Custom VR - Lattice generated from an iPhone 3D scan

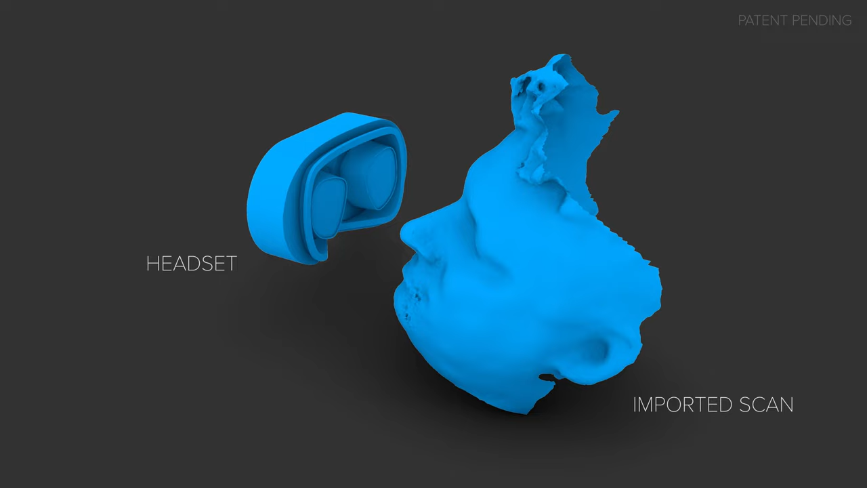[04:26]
The enclosure for the VR headset is always the same and is fixed in space.
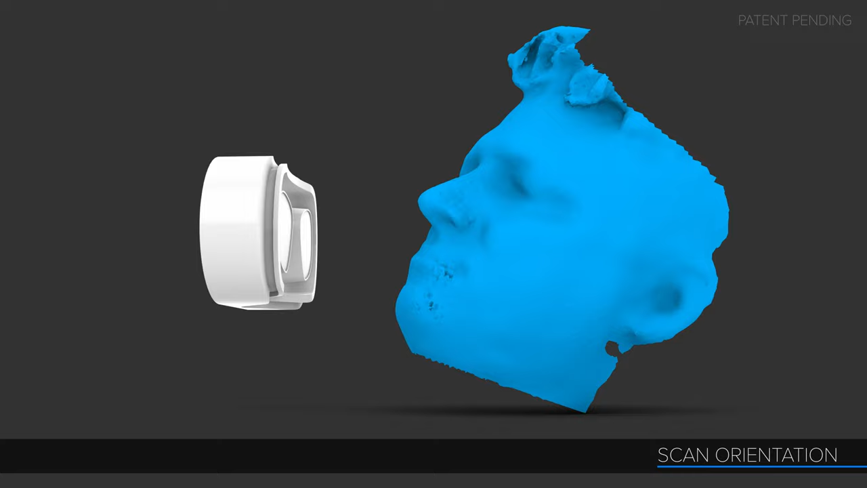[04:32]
So the first real step that is happening here is the scan is being imported and positioned in 3D space relative to the enclosure geometry.
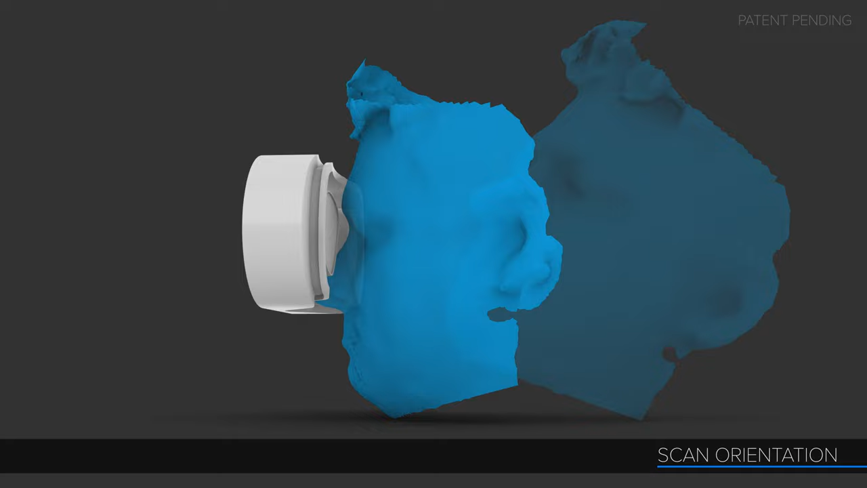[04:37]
Then the mask is being generated or drawn in in between those two objects.
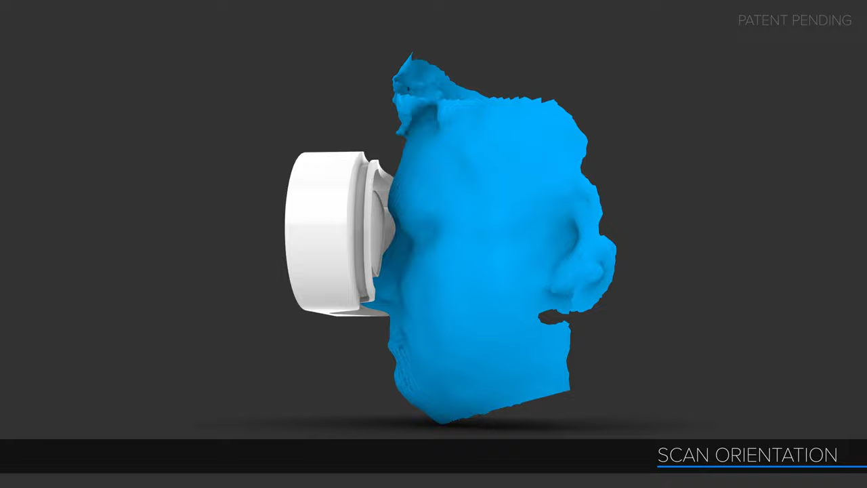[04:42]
The face scan is analyzed and then positioned at the right distance and angle to the enclosure.
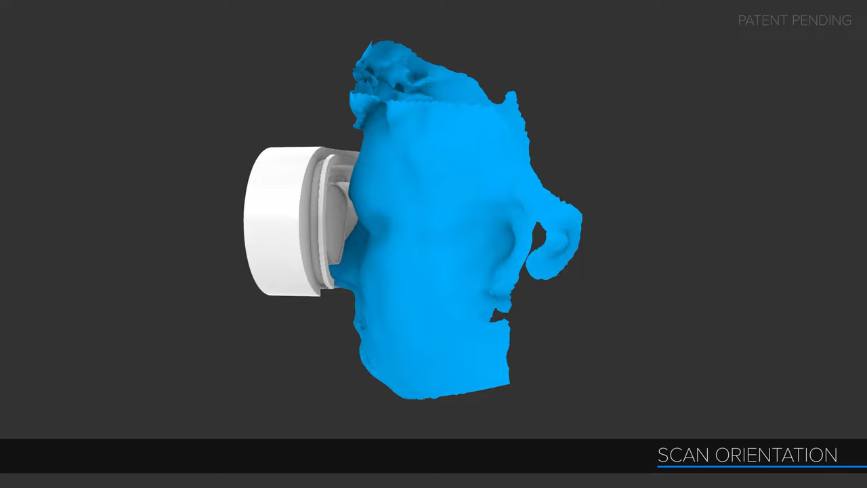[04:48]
Because I always know where the VR headset will be, I can position the scan so the user's eyes are the best focal distance for the displays.
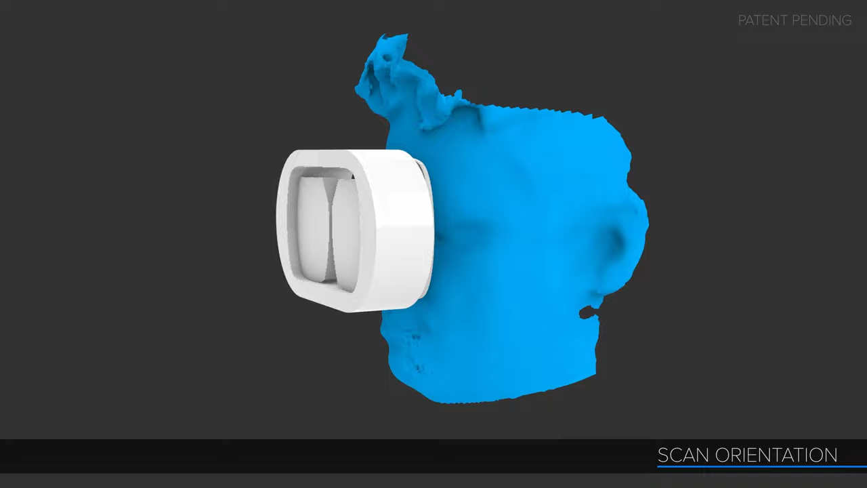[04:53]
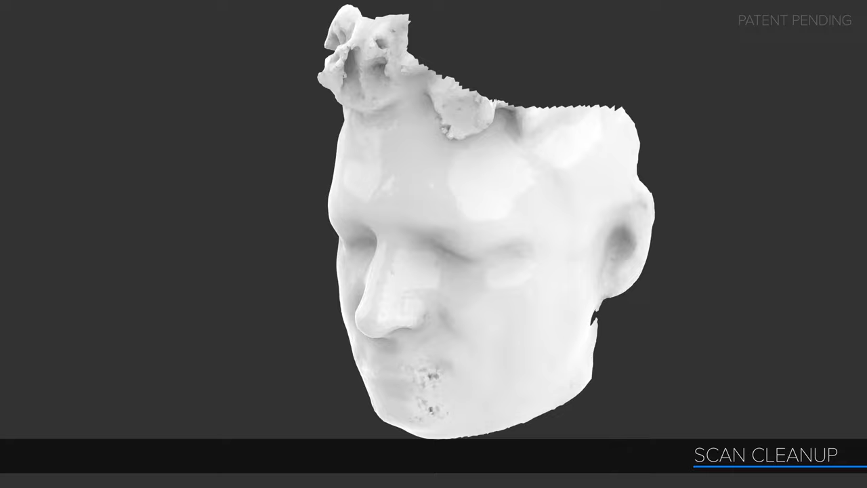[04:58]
I do a series of cleanup and smoothing operations on the scan geometry in this next step. This generation system uses voxel technology for a lot of the building and processing.